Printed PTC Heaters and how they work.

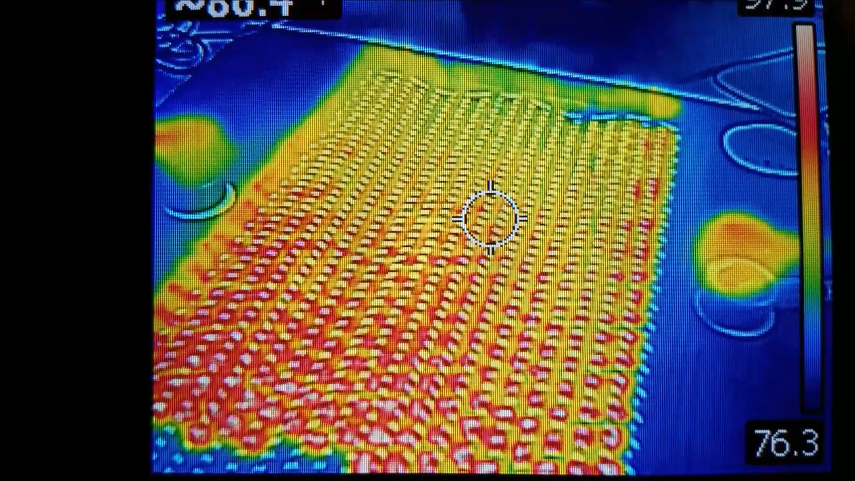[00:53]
You can see that the circuit heats up immediately.
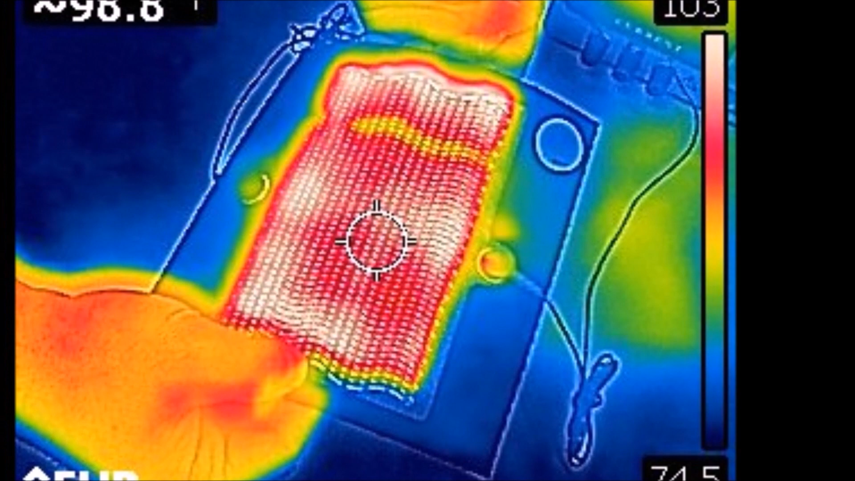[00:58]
The great thing about PTC heaters is that they are self-regulating,
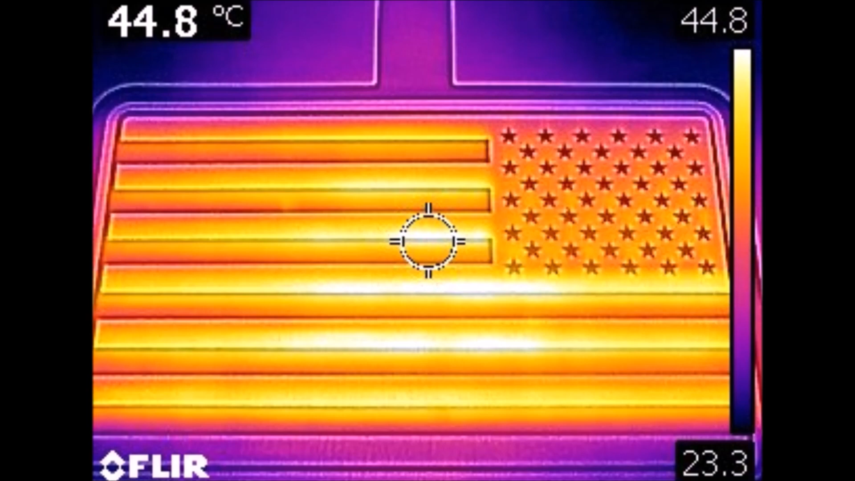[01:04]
On screen: spot 44.8°C
which means they are safe and great for use in clothing.
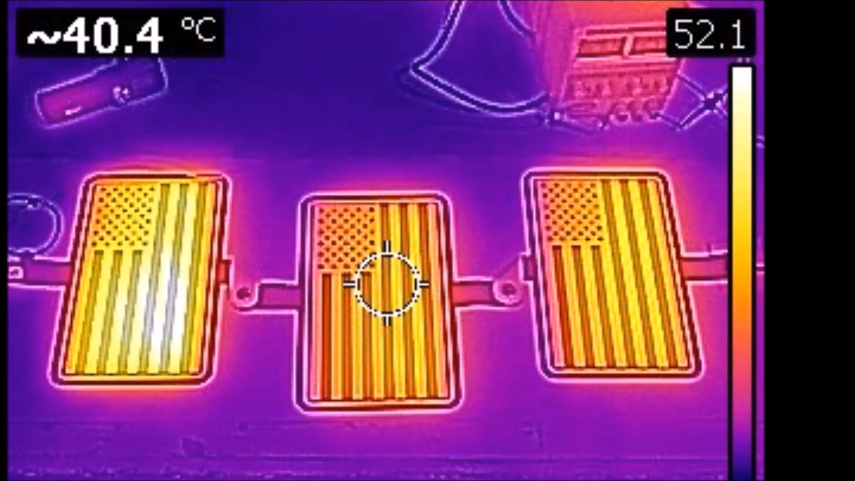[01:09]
On screen: spot 40.4°C
In this final video, you will see how quickly the circuit reacts. As air is blown across it, you can watch the temperature go down as the current consumption goes up to regulate and increase the heat back to the level it was at.